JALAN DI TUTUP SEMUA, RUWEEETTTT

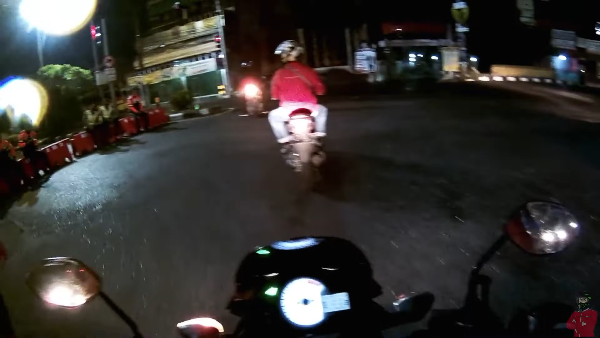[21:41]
Gak apa-apa. Gak apa-apa. Mungkin tapi lawan arus tapi. Tapi iso langsung ini kan. Ah, ternyata di jalur kanan ini bisa bisa dilewati ya.
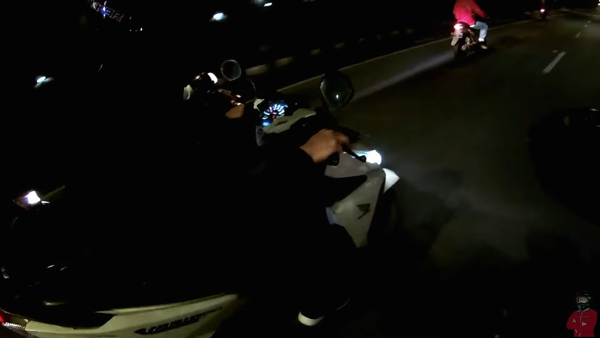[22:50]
Sing di sih? Iya ngomong. Iya. Aman. Lah, pokoke mulai kok. Aman, alhamdulillah ternyata bisa lewat di sebelah kanan. Jadi ya nggak apa-apa, lawan arus dikit-dikit, lawan arus dari arah itu, arah kanan.